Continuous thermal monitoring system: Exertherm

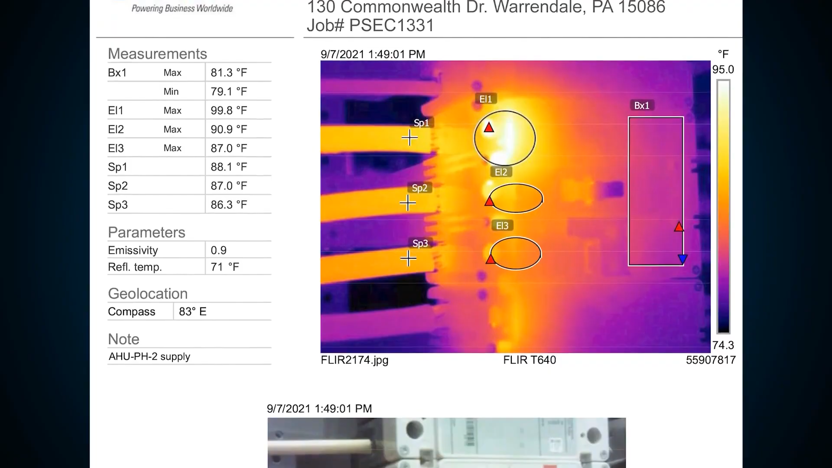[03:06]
On screen: scale top 95.0°F, scale bottom 74.3°F
whether it's a panel board, switchgear, or transformer.
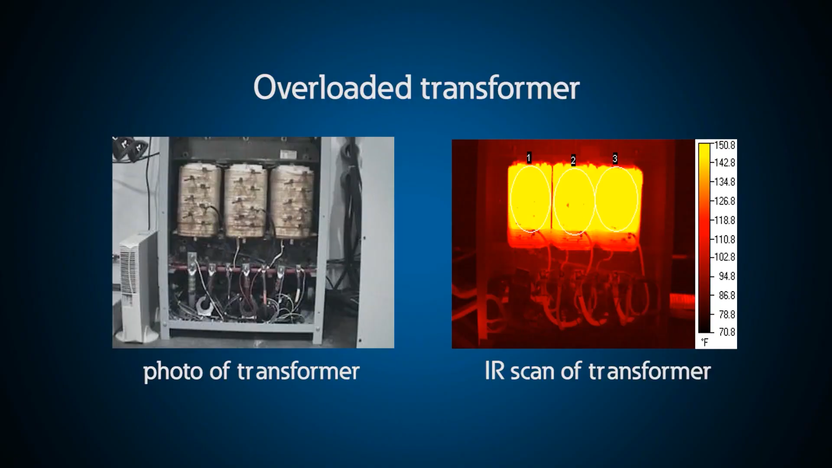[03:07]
On screen: scale top 150.8°F, scale bottom 70.8°F
This is very convenient as you can perform a thermal scanning of your gear within minutes while it is closed and energized in its normal operating state.
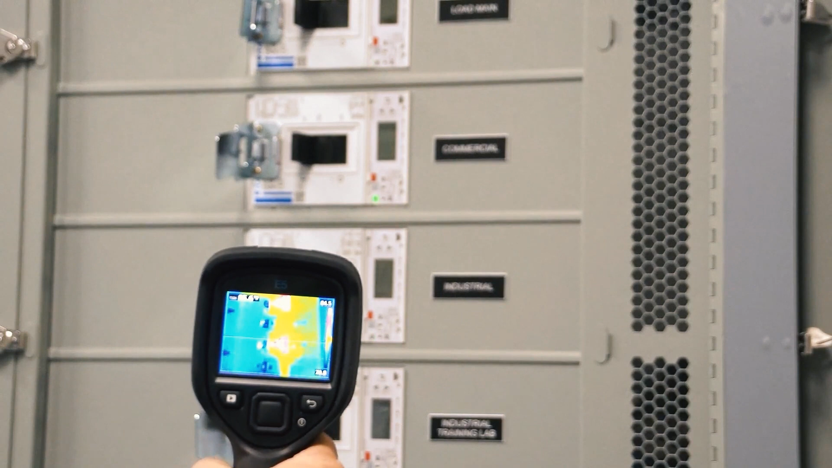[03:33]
The accepted best practice has, until recently, been a preventative maintenance program in the form of periodic thermal imaging inspections, typically performed once a year, often utilizing a combination of an infrared thermal imaging camera and a thermal window installed on the gear covers.
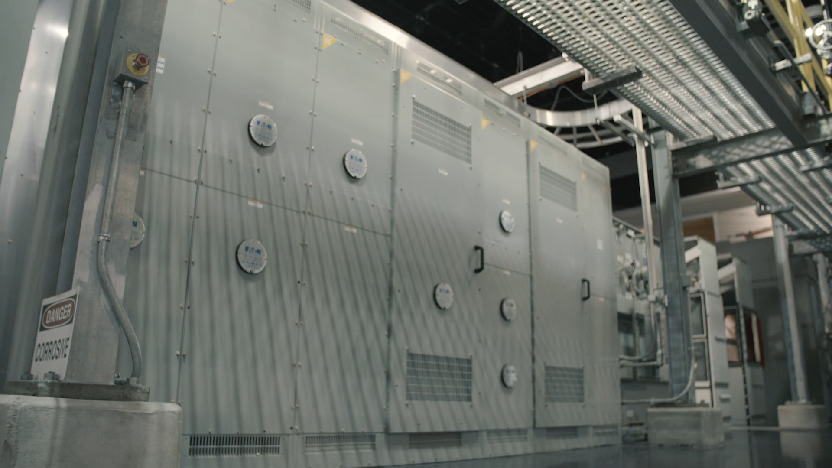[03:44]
IR windows are typically installed in gear during the manufacturing stage and can be retrofitted into
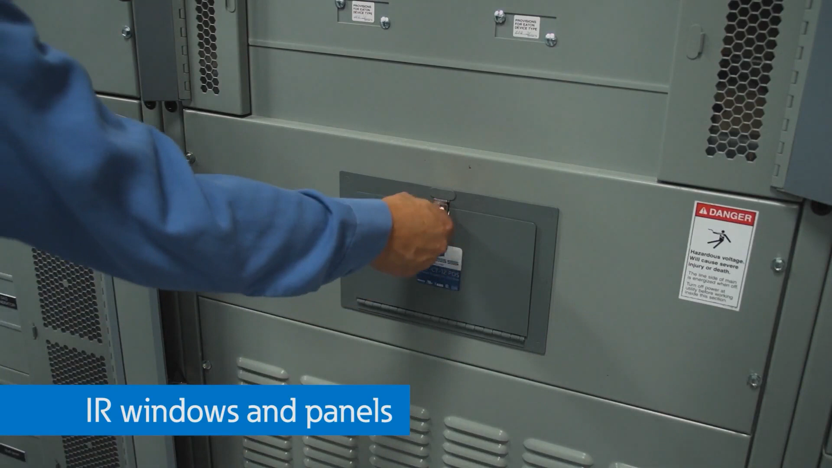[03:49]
existing equipment so that equipment can stay covered and in its normal operating state.
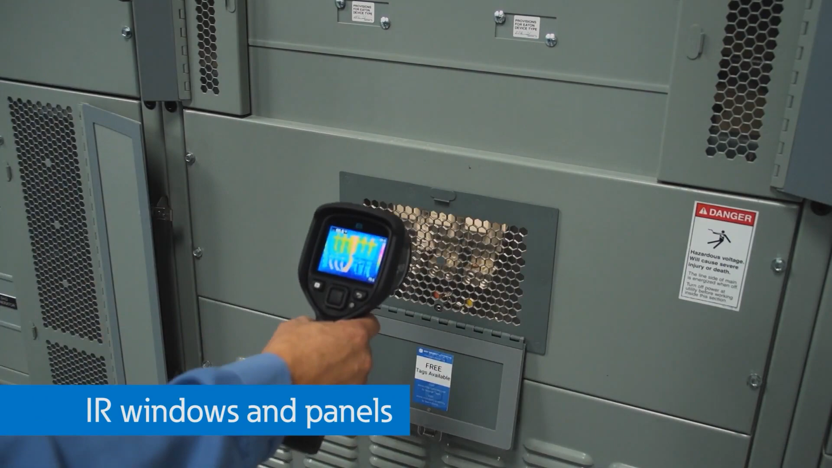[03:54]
These need to be strategically placed to have enough visibility to scan critical wiring terminations or bus park connection points within electrical equipment.